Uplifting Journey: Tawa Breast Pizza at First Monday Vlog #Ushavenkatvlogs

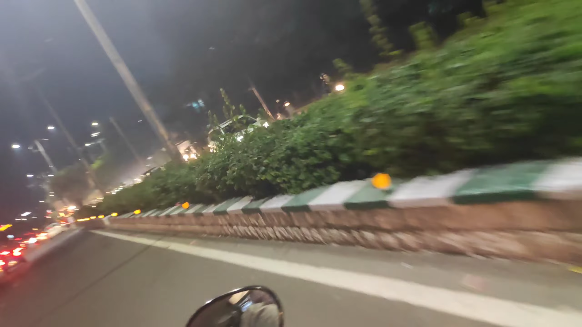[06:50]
సో ఇక్కడ నుంచి ఇప్పుడు మళ్ళీ ఇన్నర్ బిట్ మాల్ ముందుకే వెళ్తాం మనం. చూడండి మీకు చూపిస్తాను, మళ్ళీ ఎవరు కన్ఫ్యూజ్ అవ్వకుండా మీరు వెళ్ళాలనుకున్నప్పుడు వెళ్ళచ్చు.
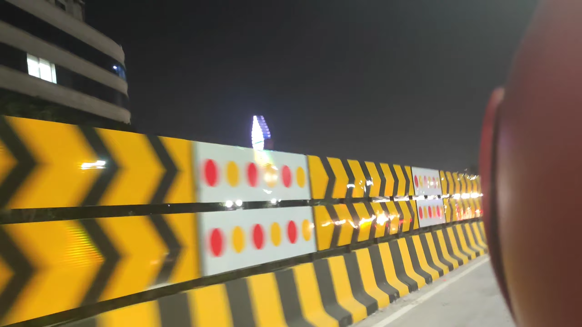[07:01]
సో ఇప్పుడు బ్రిడ్జి అయితే ఎక్కేస్తున్నాము ఇన్నర్ బిట్ మాల్ ముందు నుంచి.
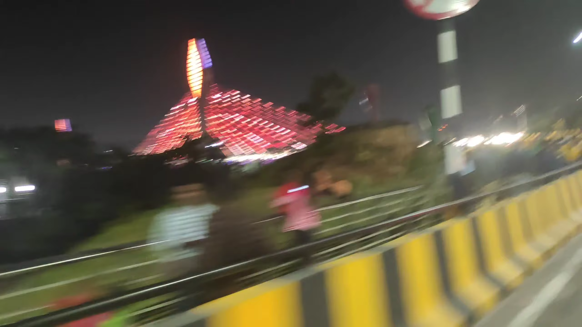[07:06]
చూడండి కనిపిస్తుంది కదా బ్రిడ్జి, చూడండి ఫ్రెండ్స్ ఎంత బాగుందో లైటింగ్స్ అనేవి.
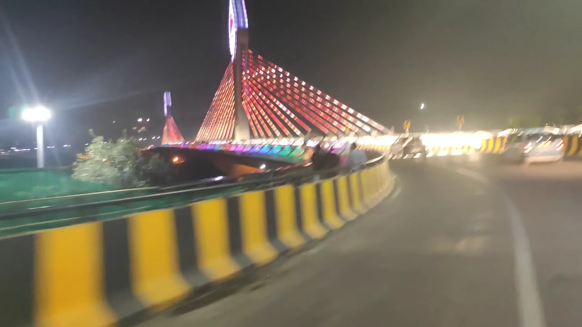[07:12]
టోటల్ పొడవు చూడండి 2 కిలోమీటర్స్ వచ్చింది. సో చాలామంది చూడడానికి వస్తున్నారు, ఫొటోస్ దిగడానికి వస్తున్నారు.
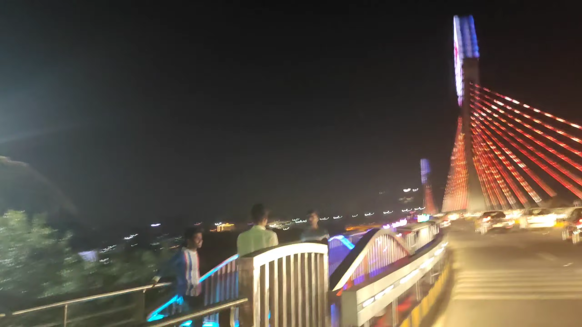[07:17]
ఆగి ఫొటోస్ దిగాలంటే అట్ల నుంచి ఇంకో లైన్లో వెళ్ళాలంట.
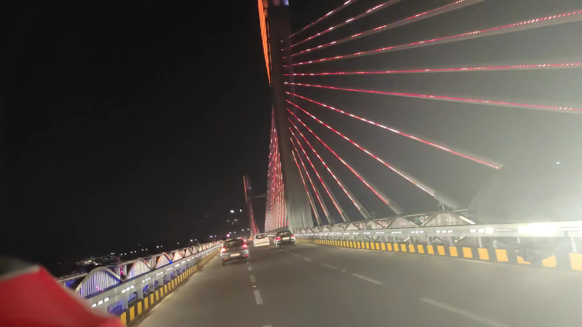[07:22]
సో బైక్ ఎక్కడ పెట్టాలి, ప్రణవంతో నడిపించుకొని వెళ్ళాలంటే కష్టం కదా. సో అందుకని ఇలా జర్నీ చేస్తూ తీశాను.
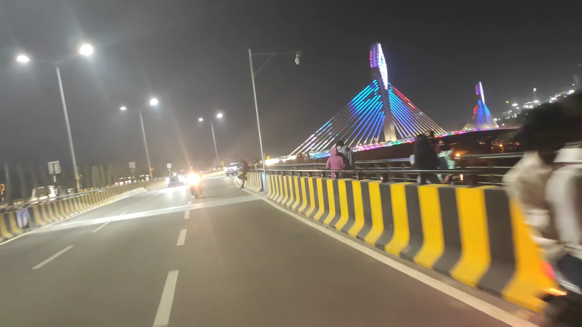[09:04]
ఫారిన్ కంట్రీస్లో కొన్ని బ్రిడ్జెస్ మనం వాల్పేపర్లో చూస్తాం కదా, అలా ఉంది కదా ఫ్రెండ్స్. సో ఇక్కడి నుంచి గుడికి వెళ్ళాము.